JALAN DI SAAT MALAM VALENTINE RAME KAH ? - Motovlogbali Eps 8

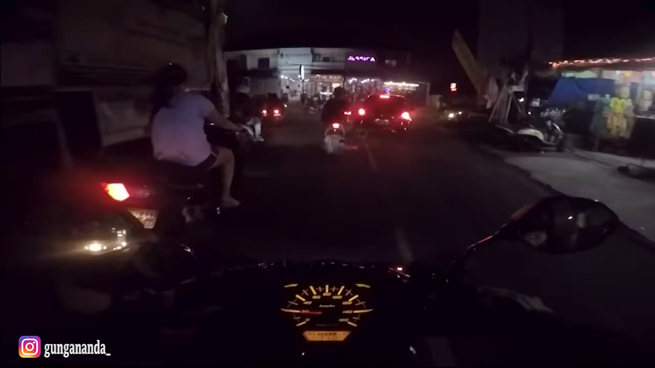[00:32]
Ya kalian tahu lah gimana malam-malam Valentine yang biasanya orang-orang pada keluar sama gebetannya. Jadi gua malam ini bakal gua manfaatin dengan ngevlog seperti night ride waktu ini. Kebetulan ini masih jam 7. Nah, gua kebetulan lupa buat jam nih. Masih jam 7. Masih agak terang, guys.
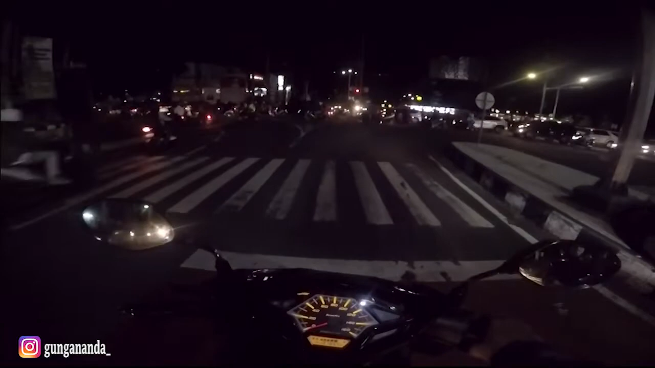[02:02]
Nah guys, rame banget kan, padahal ini malam Valentine di hari Kamis. Bisa kalian lihat situasi jalanan sudah sangat ramai.
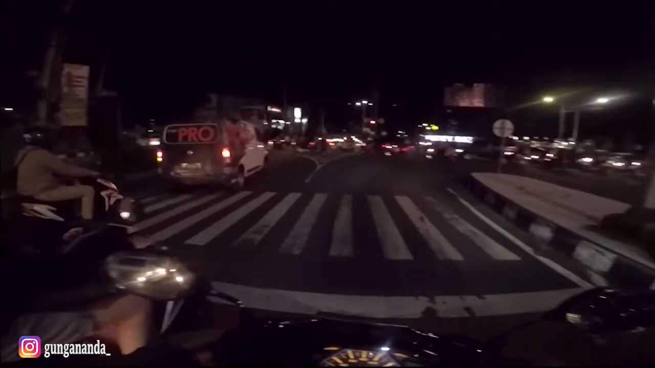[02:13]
Wow, ini di persimpangan Sudirman, Tekumar dan Renon guys, sangat ramai. Bisa kalian lihat, oh, kendaraan berjibaku membawa pasangan masing-masing guys, semua pada keluar dan gua nge-vlog guys. Tapi nggak apa-apa sih. Nah, tuh ada yang melanggar guys. Nah, ya. Wah, parah. Jangan ditiru guys.
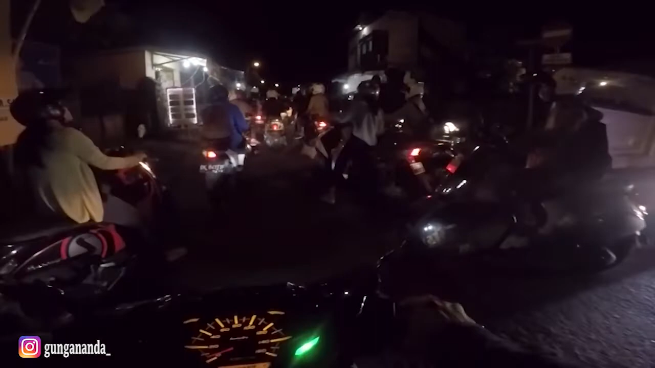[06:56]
Nah guys, untungnya malam Valentine ini cukup cerah ya, jadi nggak doa, biasanya sih doa para jomblo nggak untuk para pasangan yang lagi Valentine kan hujan gitu, tapi kali ini untungnya cerah ya. Tapi gua pribadi lebih mending sih cuacanya cerah karena gua males sekali kalau sudah hujan guys.
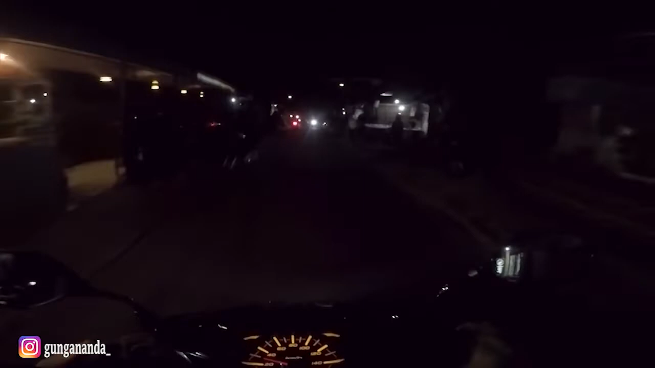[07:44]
Nah guys, bentar lagi kita sampai di tempat fitman gua.
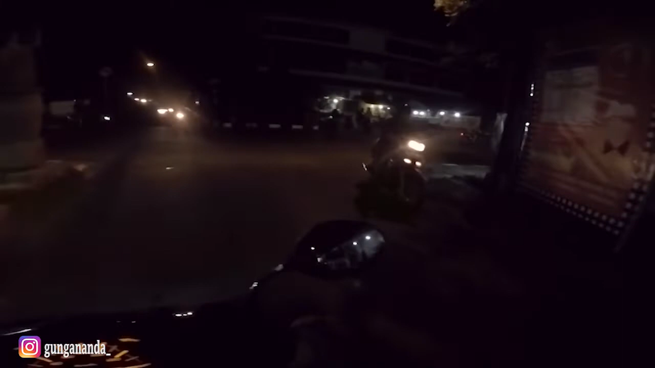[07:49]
Lokasinya itu dia udah kelihatan. Sip, sepertinya dia nggak sendiri.
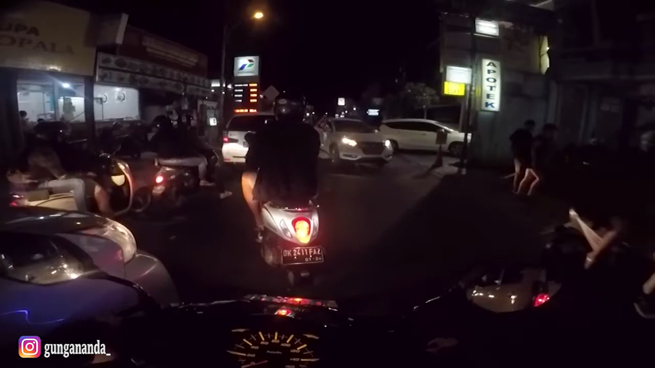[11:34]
Semoga aja dia buka, guys. Semoga. Aduh, jalanan macet, anjir. Di mana-mana macet. Kayak lagunya di mana-mana. Oh, bukan ya, guys. Aduh, ini lagi mobil kemana lagi? Ah, kita di jalan tuh harus sabar, dan kesabaran kita tuh diuji, guys, dengan kemacetan yang sangat.